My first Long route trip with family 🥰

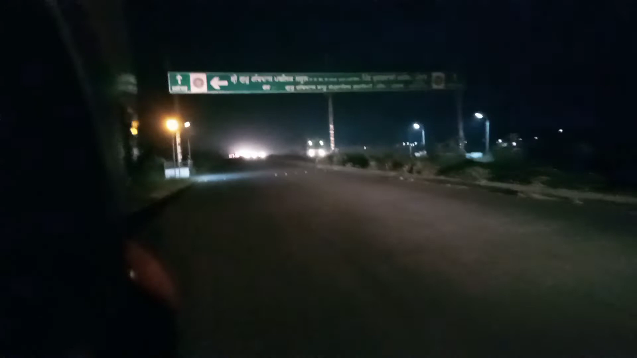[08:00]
कहीं पर भी लाइटें नहीं है, बस यहाँ पे दो लाइट लगी है, अब जाके दिखे दो लाइटें,